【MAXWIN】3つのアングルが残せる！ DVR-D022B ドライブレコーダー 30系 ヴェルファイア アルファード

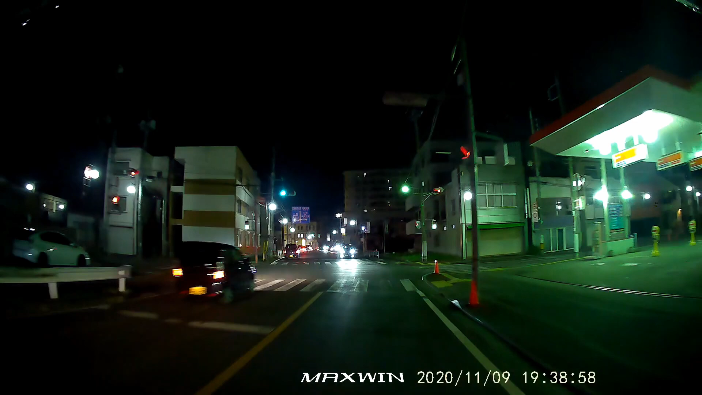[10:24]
後方もしっかりとライトや建物が映っております。